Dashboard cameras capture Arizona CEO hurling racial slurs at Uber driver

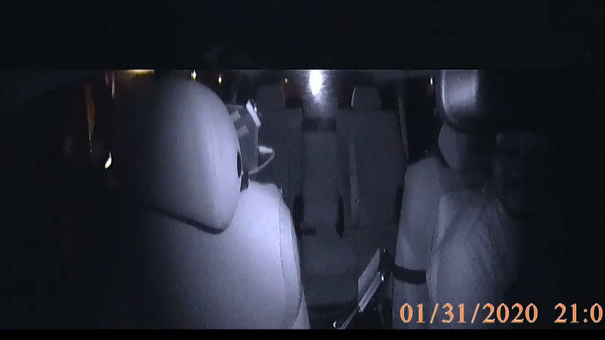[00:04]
That simple request led to this. Sir, please leave my vehicle. Honestly, I'm here. I'm sitting here in the back seat. Is that because I'm white? No, sir. You're a . You're a . Oh, man, this is good.